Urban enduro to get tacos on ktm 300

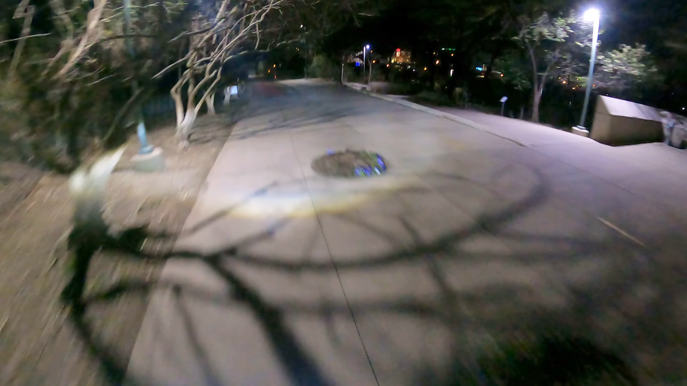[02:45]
Oh, sorry about your dog, buddy. Oh, no. I really didn't get off of here. I'm like dirt biking, dirt biking through here.
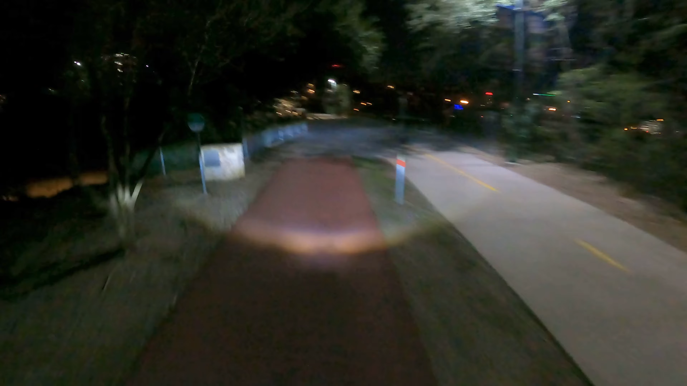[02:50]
Okay, we can get out through here, I think.